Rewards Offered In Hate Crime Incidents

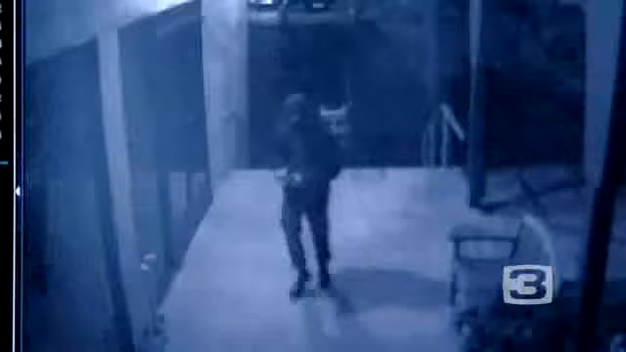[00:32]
Well, just today, they released surveillance video of that crime in action. You can see a man in a black outfit walk up to the building, scribble all over it, then simply slip off into the night.